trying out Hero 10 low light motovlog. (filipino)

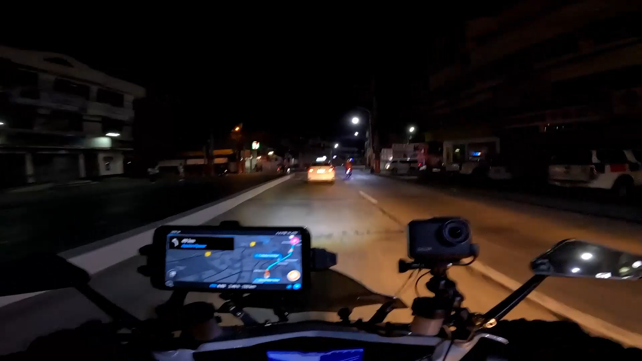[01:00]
Hero 4 sa low light setting. Sa ganito ay Hero 4, Hero 10 tuloy, Hero 10 pala. Pero yung Hero 4 sa ganito kaya pa eh. Ganyan, may mga street light, kaya pa, kita pa yung ano.
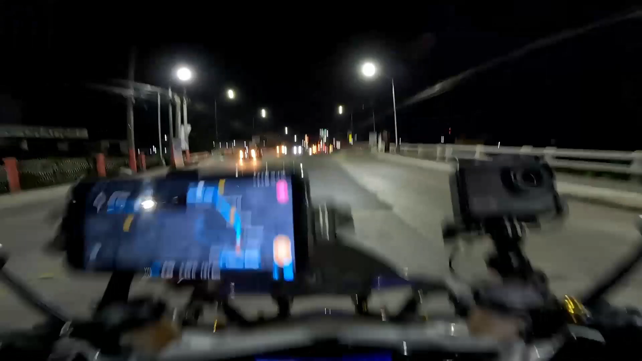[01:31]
Pagdating ng Bulacan, doon hindi nakita yung ano. Wala nang mga street light.
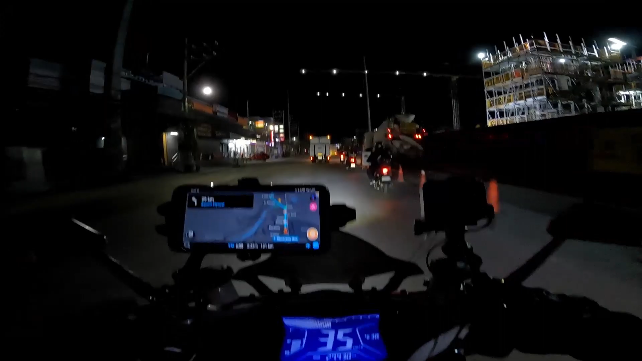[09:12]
Bulacan na to, pero medyo city city pa to eh. Kadikit lang kasi ng Valenzuela. Magdumating ng mga Claridel. Yan, sobrang dilim na yan.